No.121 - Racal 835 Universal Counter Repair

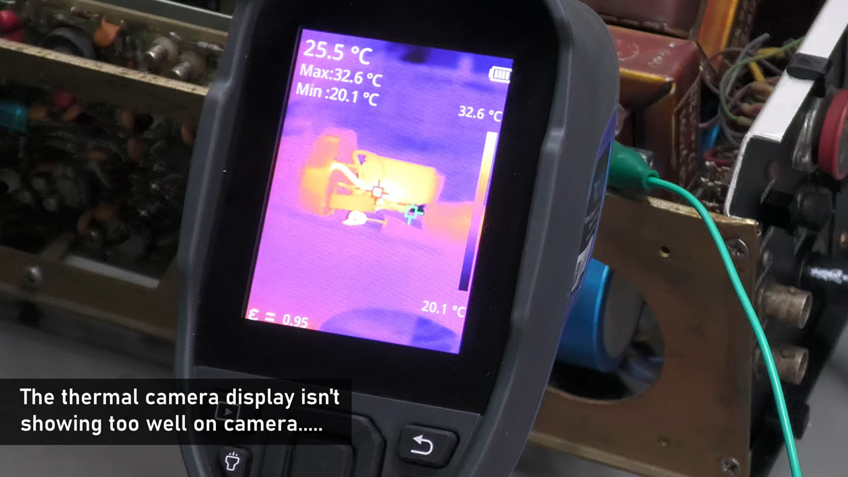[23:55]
On screen: spot 25.5°C, max 32.6°C, min 20.1°C, scale top 32.6°C, scale bottom 20.1°C
yeah looks like we're getting something we're kind of half looking through the crystal almost or just around the corner from it as it were and you
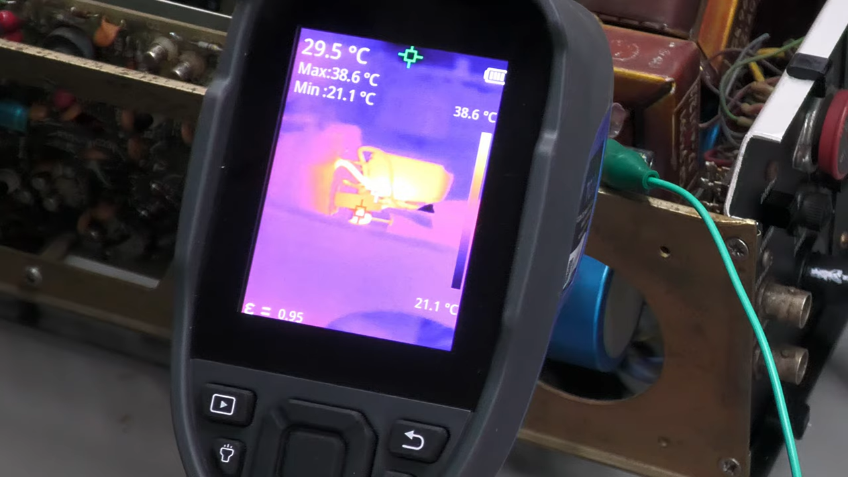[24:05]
On screen: spot 29.5°C, max 38.6°C, min 21.1°C, scale top 38.6°C, scale bottom 21.1°C
can see the wire feeding the heaters actually getting warm as well so that heater is actually working but what i'm keen to test now is once the heater
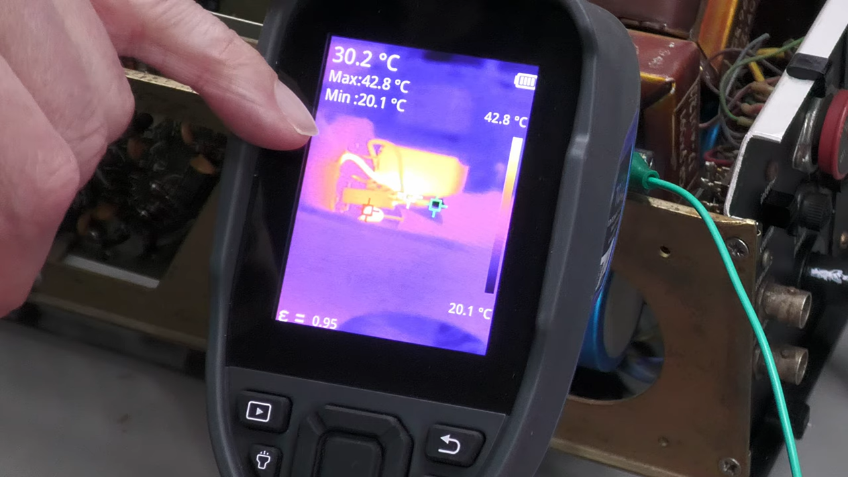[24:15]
On screen: spot 30.2°C, max 42.8°C, min 20.1°C, scale top 42.8°C, scale bottom 20.1°C
reaches 40.5 degrees or whatever the set point was i would like to see what that dc voltage is when there's less load when the heater switches off and on and yes you can see that yellow wire is actually loops round
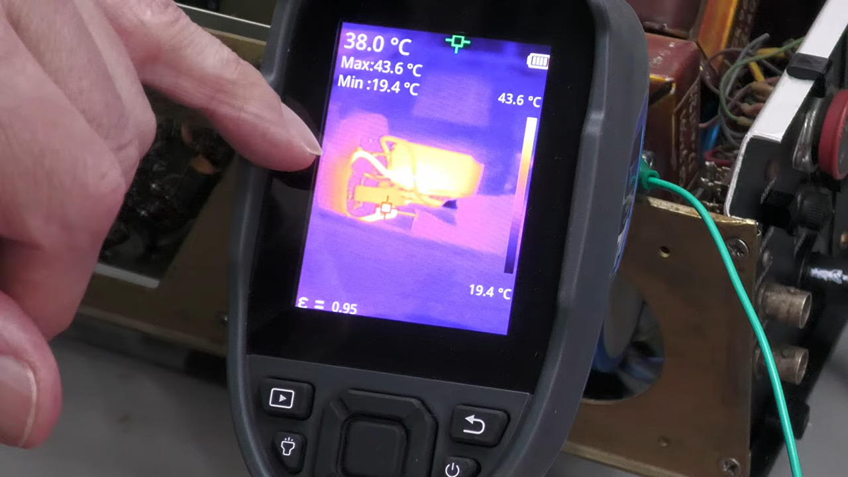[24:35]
On screen: spot 38.0°C, max 43.6°C, min 19.4°C, scale top 43.6°C, scale bottom 19.4°C
there you can see the diode there and it's looping round and up into the heater so that heater is working so whilst it's running back onto that supply voltage